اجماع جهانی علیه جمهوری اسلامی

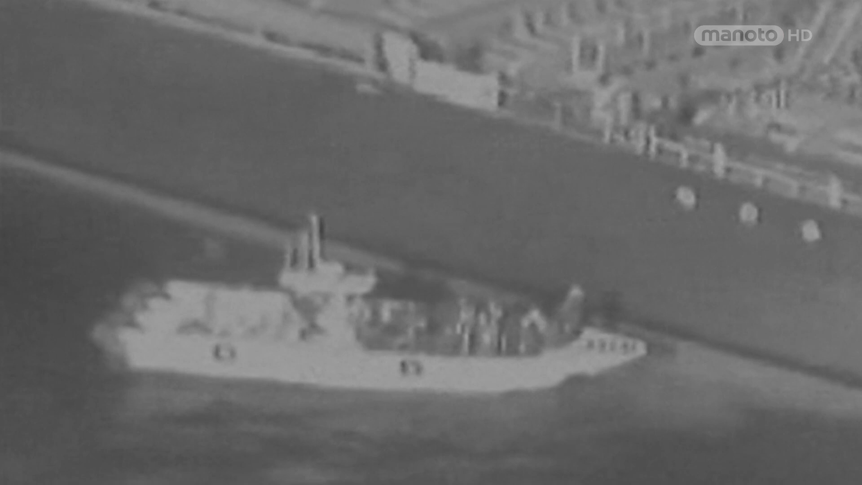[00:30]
در قایقی که مینهای منفجر نشده رو از یکی از نفتگش ها جدا کرده از نیروهای سپاه پاسداران هن